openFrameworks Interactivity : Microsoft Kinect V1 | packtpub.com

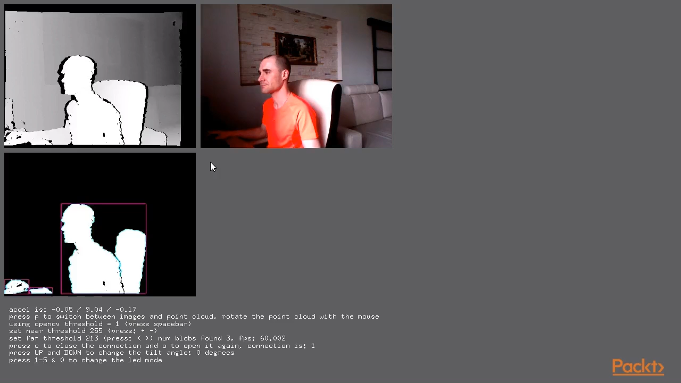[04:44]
Running it, we see depth image at the top left part of the window. The darker points means bigger distance to the object from the camera. The right image is a color RGB picture.
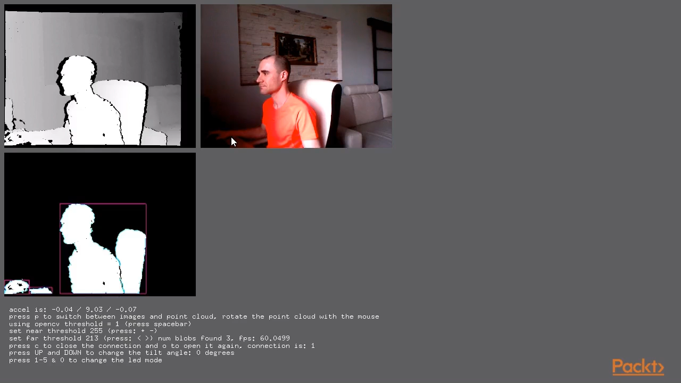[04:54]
It's aligned with the depth image. The third image is a threshold depth image. The threshold value is here. In this example, it's measured not in millimeters, but in values from 0 to 255, corresponding to the brightness of depth image. On this image, blobs are detected and shown by the green. The blobs bounding boxes are shown by the magenta. To adjust the threshold value, press minus and plus keys.
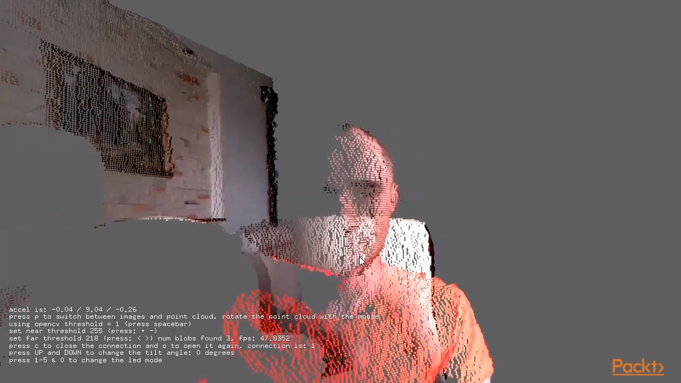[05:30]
Press P to switch to the 3D point cloud view. You could rotate, move, and scale the scene by dragging the mouse using its left, middle, and right buttons. Double-click returns. Double-click returns the original virtual camera position.